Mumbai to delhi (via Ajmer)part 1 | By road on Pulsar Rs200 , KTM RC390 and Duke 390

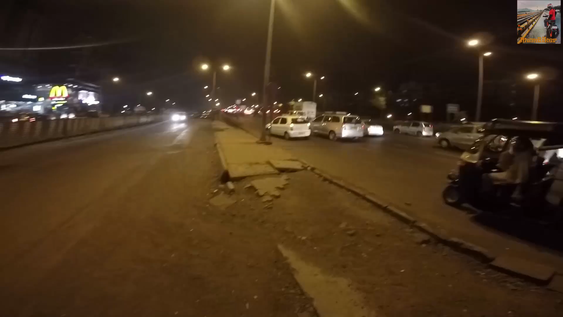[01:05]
The traffic is still bad. I don't know how. So let's see. Well, I thought it's supposed to be a transport strike, but I guess it's not. And there's too much of traffic now. It's just what?
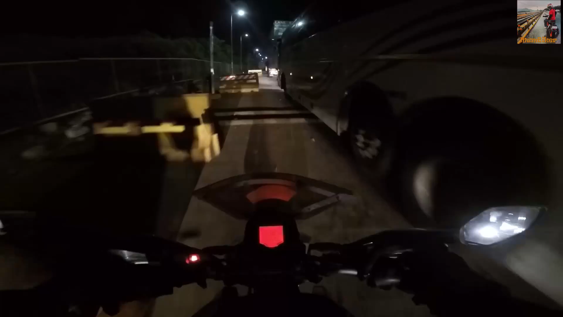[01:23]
1:20 in the night and 37 kilometers away from my house. Hopefully we won't find traffic after 4 OT. Let's see, hope for the best. This is the Mumbai and Gujarat checkpoint. Basically, if we'll cross this, that means we'll cross the border. So if we cross this, we cross the border.
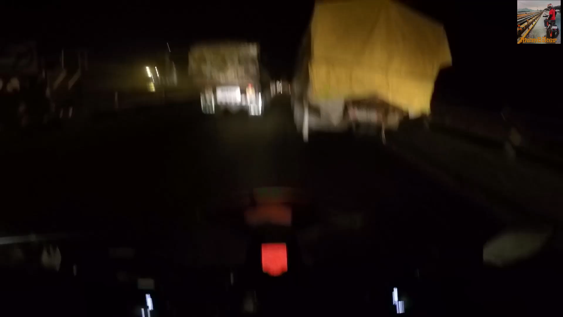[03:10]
trucks everywhere. It's almost 5. What the? We are so close to Baroda and this happens. Okay, this is Baroda toll naka. So we are just crossing Baroda toll naka. Yep. We're not far. We're just 20 kilometers. After 20 kilometers, we're gonna take a ride from Halol.